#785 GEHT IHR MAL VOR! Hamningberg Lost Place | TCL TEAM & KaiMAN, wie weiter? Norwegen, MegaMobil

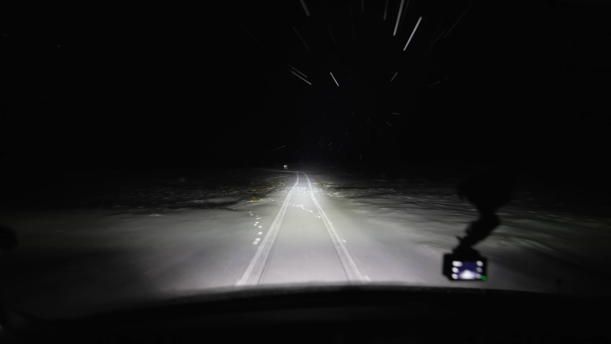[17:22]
Wir könnten hier links fahren zu unserem Spot von letzter Nacht, aber wir fahren mal geradeaus. Mal gucken, was da noch kommt, wenn was kommt. Ich hoffe, keine Klippe oder sowas. Wir wollen ja nicht irgendwo runterfallen.
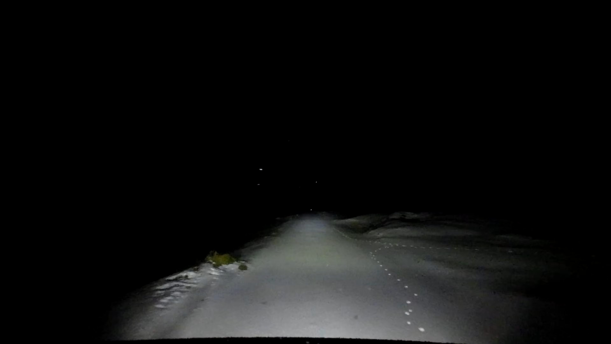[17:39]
Ich lasse mal Google Maps vorsichtshalber mitlaufen, dass hier nicht irgendwas Dummes passiert. Das wollen wir ja nicht. Ne? Und hier ist dann auch Schluss. Das ist eine Wendeplatte. Ich glaube nicht, dass da heute noch einer wenden kommt. Da stellen wir uns ans Ende, würde ich sagen, oder? Das ist doch schön. Da, schau an. Es ist, glaube ich, ziemlich Flut. Die Wellen rollen hier an Land.